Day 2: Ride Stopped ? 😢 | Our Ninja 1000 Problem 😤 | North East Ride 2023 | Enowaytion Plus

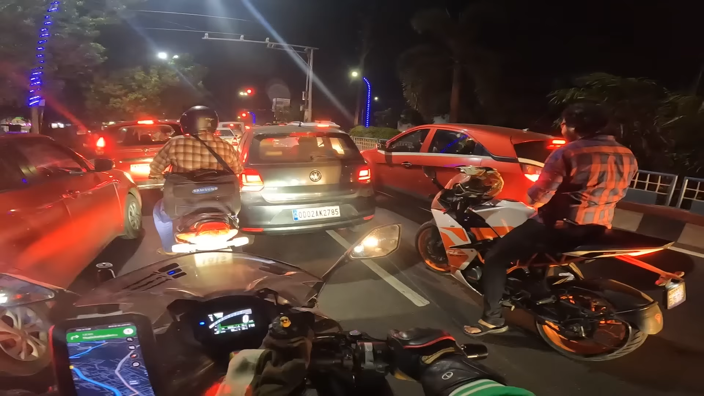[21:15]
ஈவினிங் டைமில் தான் கொஞ்சம் டிராஃபிக் ஆகுதுங்க இங்கே. ஸோ ரேஞ்ச் 104 கிலோமீட்டர் தான் காட்டுது. ஆவரேஜாக நமக்கு எவ்வளோ தெரியுமா மைலேஜ் கொடுத்து நின்றுருக்கு வண்டி? ஆவரேஜாக 20 கொடுத்துருக்குங்க, விச் இஸ் நைஸ்.